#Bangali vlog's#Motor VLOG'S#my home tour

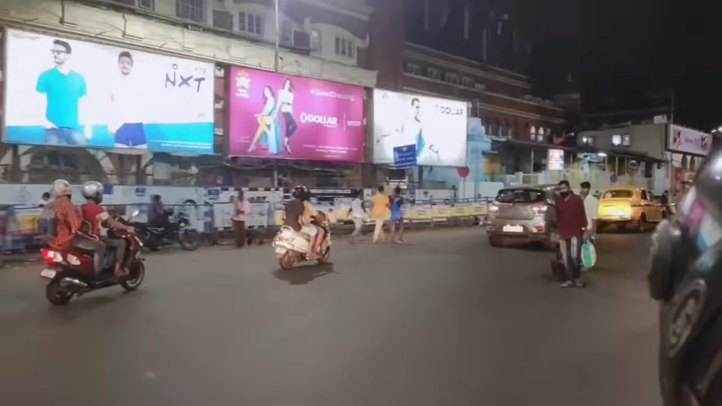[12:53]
হাওড়া স্টেশনের সামনে দিয়ে আমরা যাচ্ছি, দেখো লোকের কত ভিড়, মানে কোভিড সিচুয়েশন বলে,
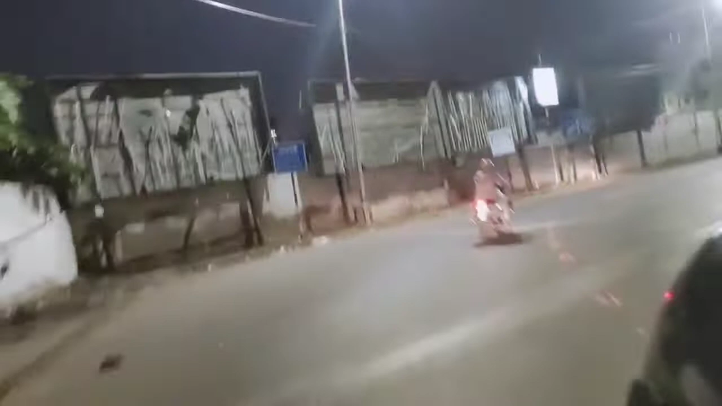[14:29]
পুলিশটা মনে হয় আমাদের সাথে সাথেই যাচ্ছে।